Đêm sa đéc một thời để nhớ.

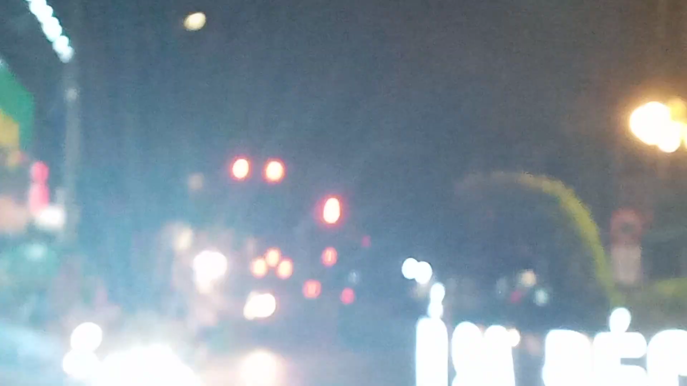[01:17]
hướng này là về cậu Sơn Ba hướng này về đường Trần Phú